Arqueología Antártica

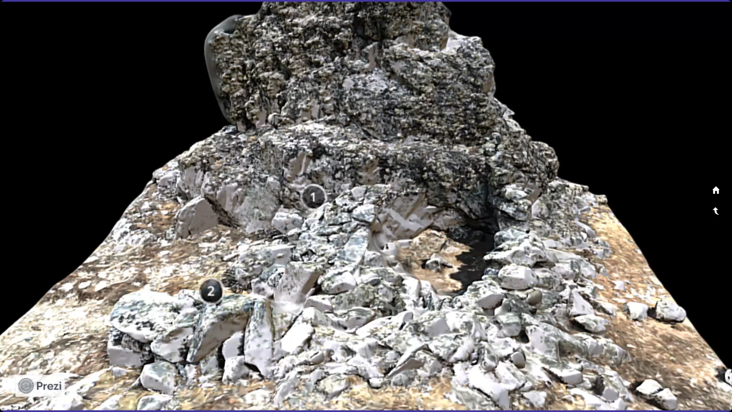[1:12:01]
No, esto porque la arqueología es destructiva a la hora de excavar, es una técnica destructiva, también está bueno tener buenos registros a la hora de intervenir en un sitio. Ahí también, o capaz que a veces no hay que excavarlo, pero nos da un montón de información y de tipo de técnica. Uh-huh. Es interesante.